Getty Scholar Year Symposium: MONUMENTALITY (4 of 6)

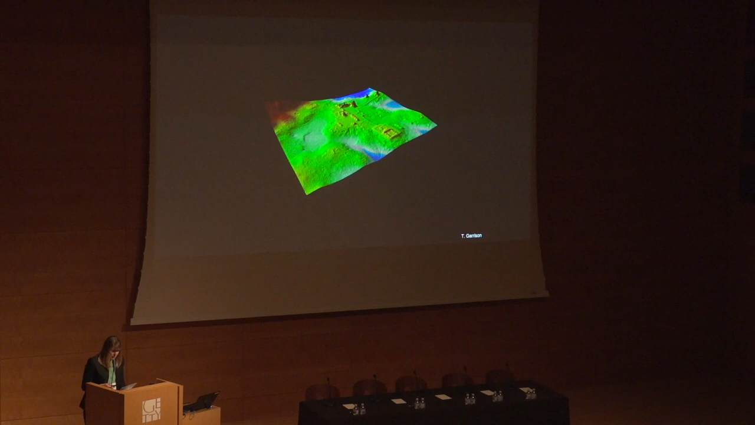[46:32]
The expanse of ancient settlements unveiled by aerial laser scans is staggering.